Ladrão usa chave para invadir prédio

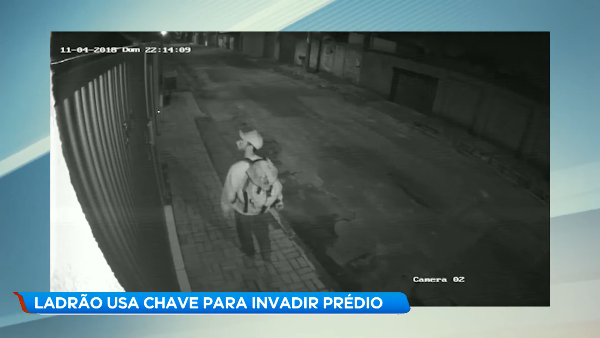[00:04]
Ele entrou tranquilo, tranquilo pela porta da frente. A cena foi registrada por câmara de segurança e já está em poder da polícia e em redes sociais. Almoço, não apresenta que é melhor. Alguém vai ver, algum parente vai reconhecer. Não é? Só entrou para pegar uma bicicleta, vai complicar a sua vida por causa disso aí. Olha aí, ó.
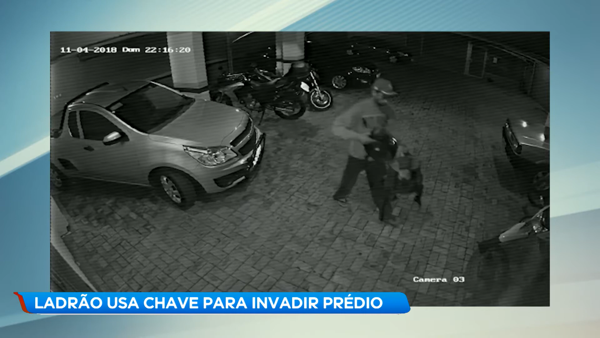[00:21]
Está nitidamente aparecendo. Não é melhor só apresentar, não? Vai, balança aí. O homem com uma mochila nas costas chega e abre o portão principal do prédio. Repare que ele usa uma chave e não precisa forçar a entrada.
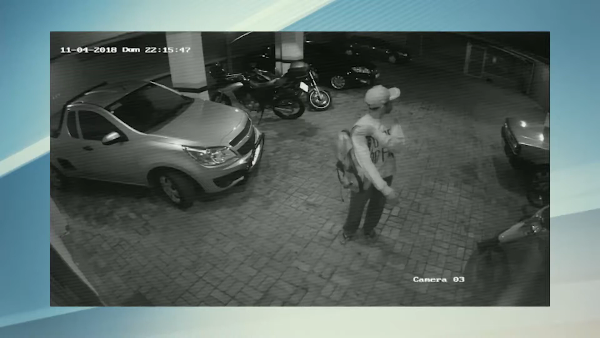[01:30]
O ladrão também levou roupas de chuva e ferramentas que estavam na garagem.